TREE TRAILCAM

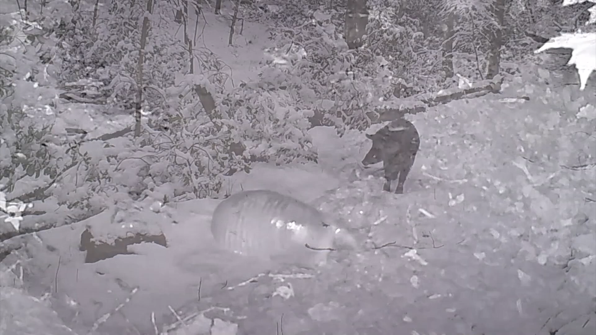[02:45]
So in our recent snowstorms this winter, we have some feral pigs which we're trying to control.